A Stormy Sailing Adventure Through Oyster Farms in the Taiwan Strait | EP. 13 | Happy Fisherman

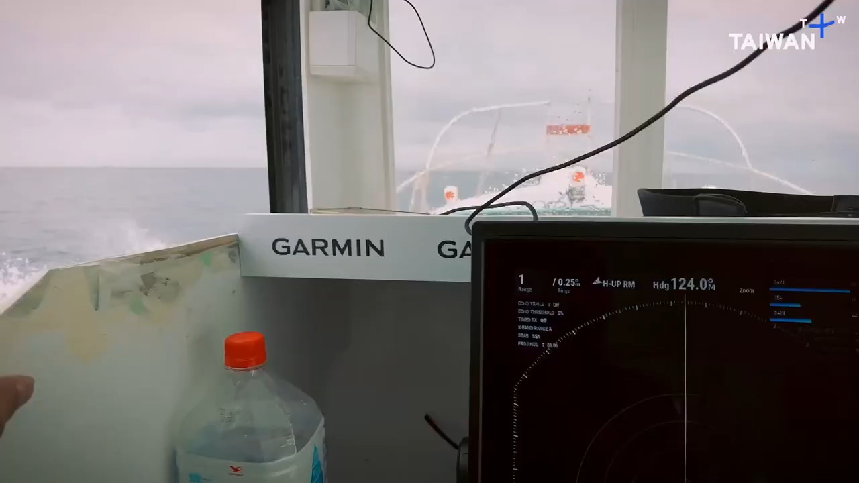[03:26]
Right now it's okay. I mean, I'd say the waves are about a meter or so. It's not too bad. Unfortunately, it's raining.
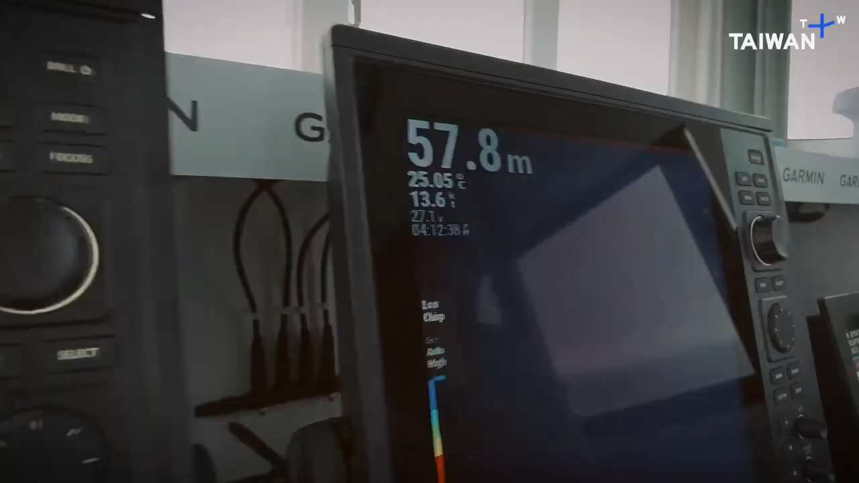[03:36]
On screen: depth 57.8 m
Here you can see the radar, and what you see here is all the rain clouds.
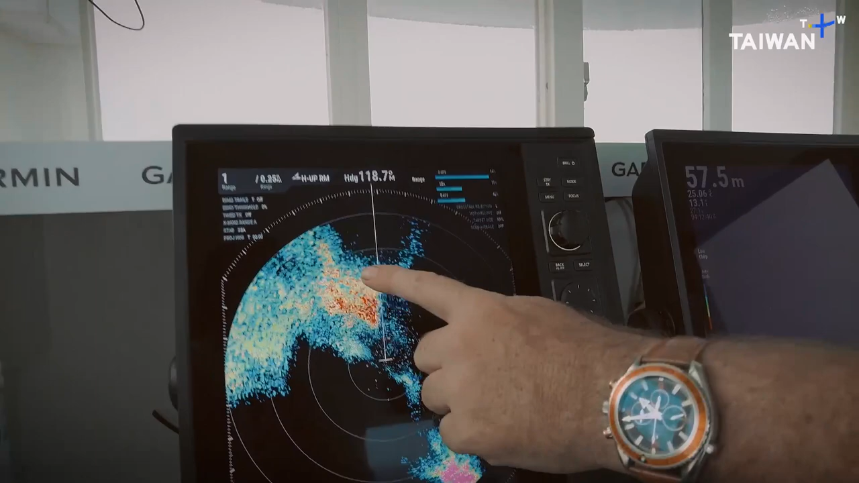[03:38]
So we're definitely heading into a dark rain cloud,
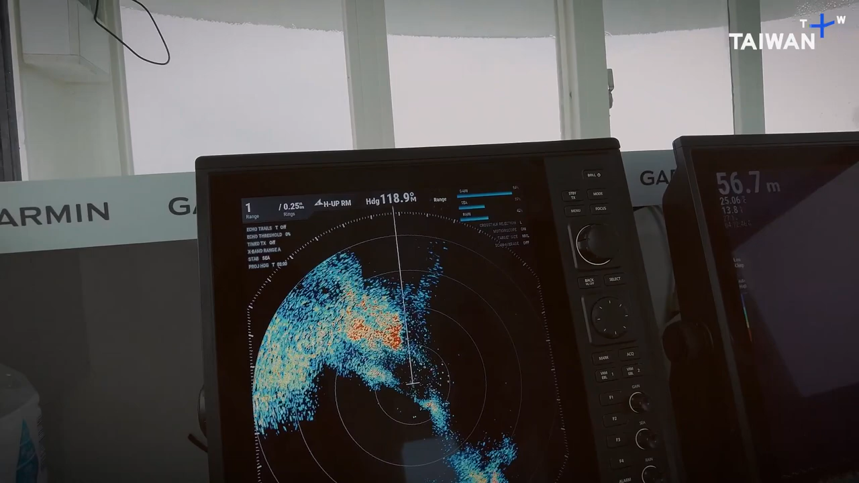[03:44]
and when you look out the window, you can see it's really pouring out there. You can't even see the horizon, it's just pouring.
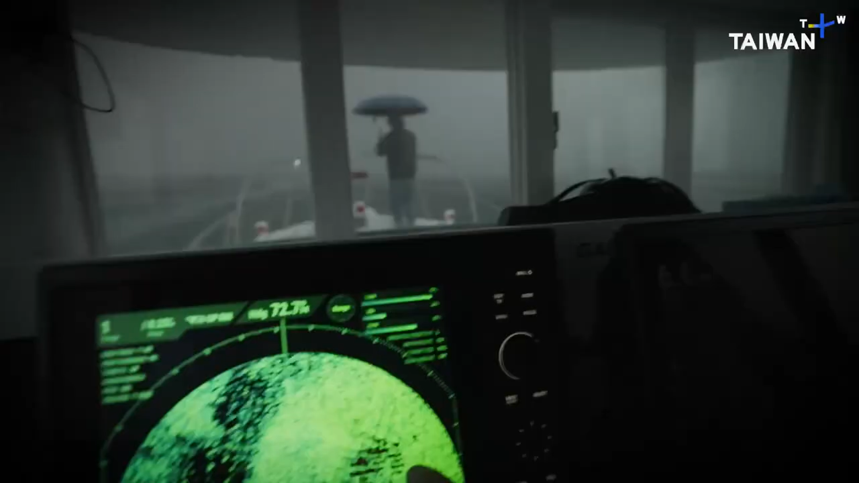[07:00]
The radar is going crazy here.
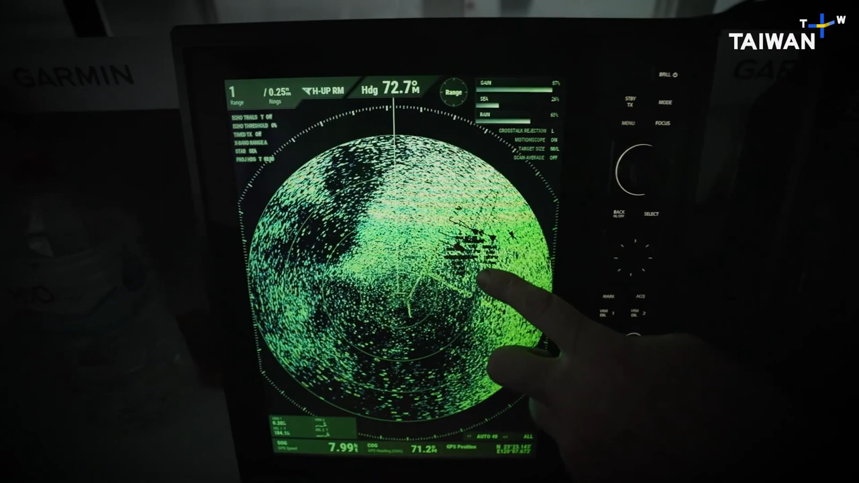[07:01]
The alarms are going off everywhere because it's literally a maze.